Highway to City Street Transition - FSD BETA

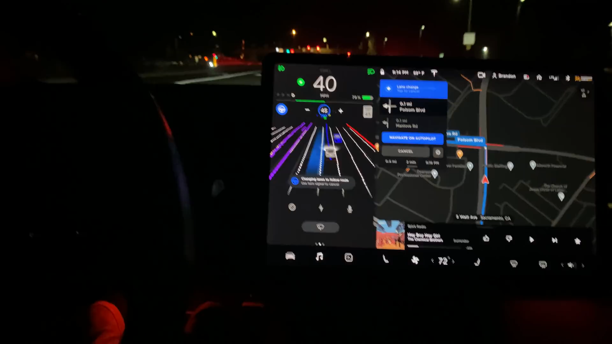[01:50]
okay it's changing lanes oh it's not oh okay so it was waiting for the car to clear okay so it should stop here turn on the signal
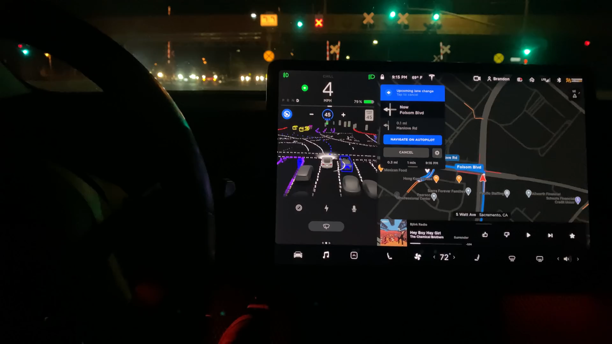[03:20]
changing of lanes okay let's see here left hand turn okay it found the lane oh oh my god oh my god yeah that was wild